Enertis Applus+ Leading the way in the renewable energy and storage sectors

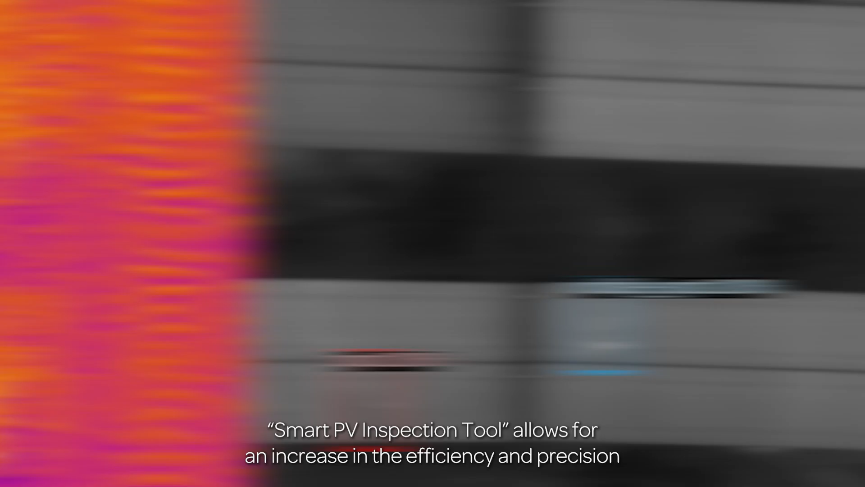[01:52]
Smart PV Inspection Tool allows for an
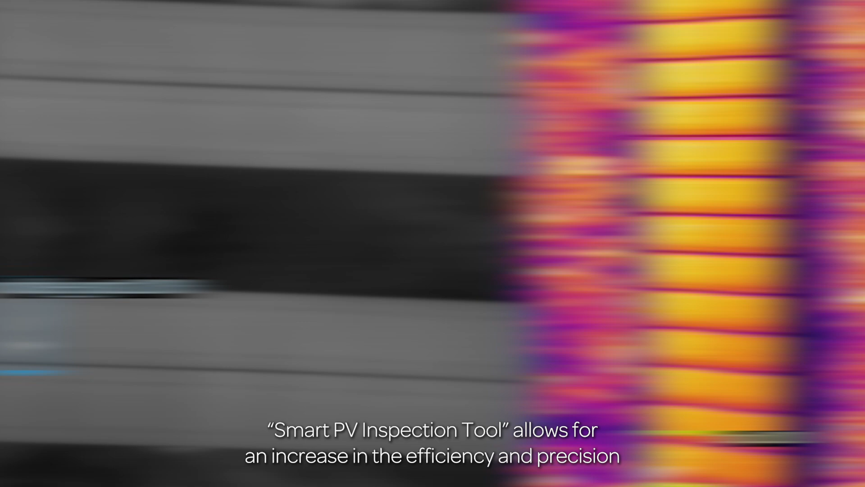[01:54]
increase
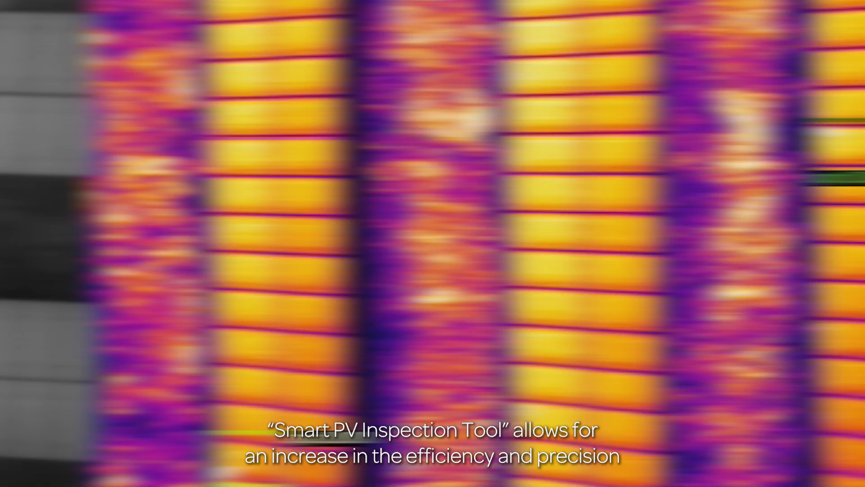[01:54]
in the efficiency and precision of our diagnostics of the PV models installed in the PV plant,